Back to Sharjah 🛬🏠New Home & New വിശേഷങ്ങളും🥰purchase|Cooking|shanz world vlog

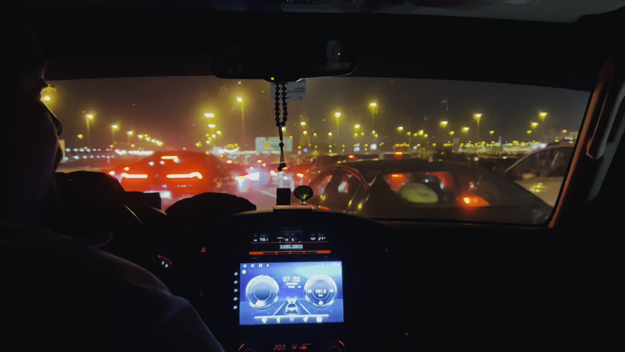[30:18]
അങ്ങനെ അതൊക്കെ കഴിഞ്ഞ് നമ്മളവിടെ നിന്ന് ഇറങ്ങി തിരിച്ച് ടാക്സി വിളിച്ച് വീട്ടിലെത്തി. അപ്പോൾ അതിന് ഉപ്പയും ഇക്കൊക്കെ വന്നിട്ടുണ്ടായിരുന്നു കേട്ടോ.
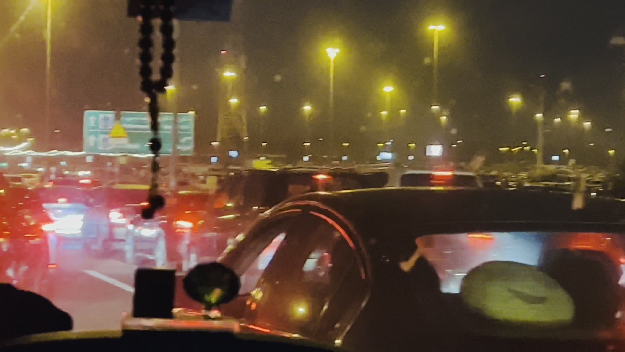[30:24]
പിന്നെ ഞങ്ങൾ അവിടെ വീട്ടിലെത്തി. പിന്നെ ഒരു വൈകുന്നേരമായ സമയത്ത് നമ്മൾ ഇവിടെ നമ്മുടെ ഗ്ലോബൽ വില്ലേജ് ഉണ്ടല്ലോ, അങ്ങോട്ട് പോവാണ് കേട്ടോ.